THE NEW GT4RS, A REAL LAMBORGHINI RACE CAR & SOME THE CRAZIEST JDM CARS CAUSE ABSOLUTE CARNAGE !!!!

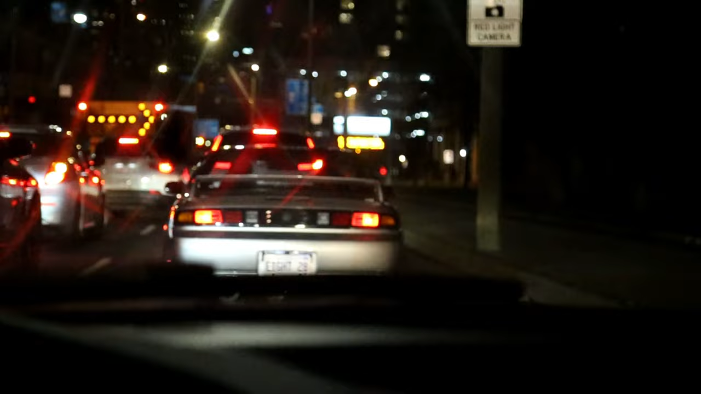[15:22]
I want one. Oh, he burned so the oil. Bad, dude. He spun the wheel.
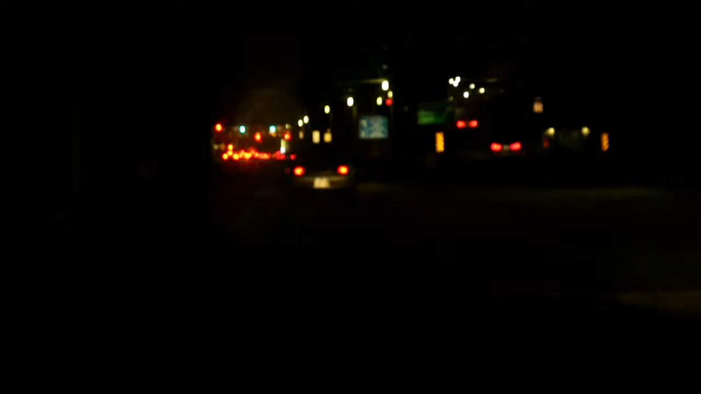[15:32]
Okay, we're chasing the S15, or S14, I mean, right there. So sick. Oh, the window. Shoot.
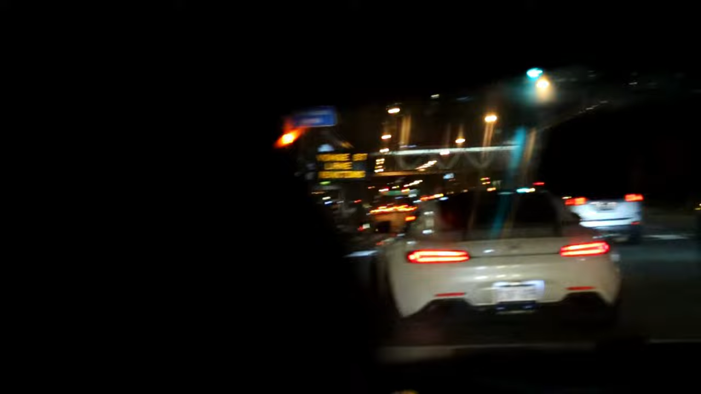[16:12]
Honda. Honda, my Honda. It was. That's actually a nice Wait, spec. You said I go straight? Yeah, it's straight. Now you just go straight for as far as you can go. There goes the Mercedes.